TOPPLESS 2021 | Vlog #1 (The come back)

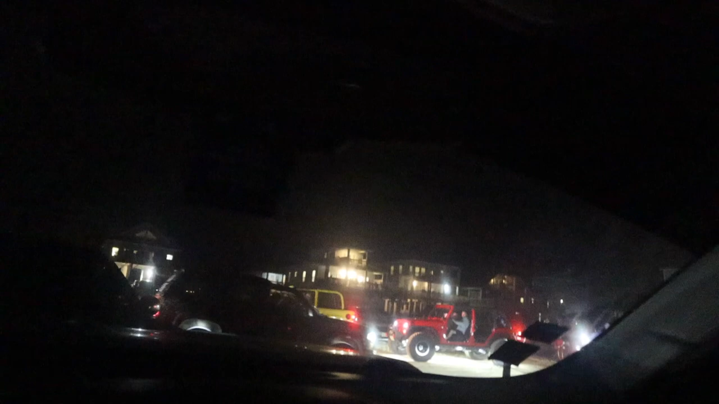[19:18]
Everybody leaving, packing up. I'm in the truck because it's cold.